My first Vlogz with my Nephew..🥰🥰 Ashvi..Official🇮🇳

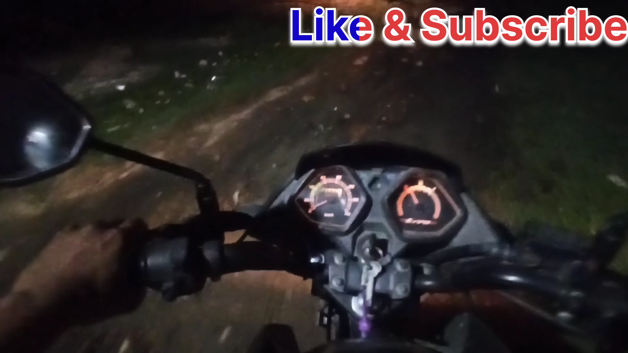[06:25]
अरे यार बहुत कीचड़ है यार, इधर कैसे चलेंगे हम लोग भाई,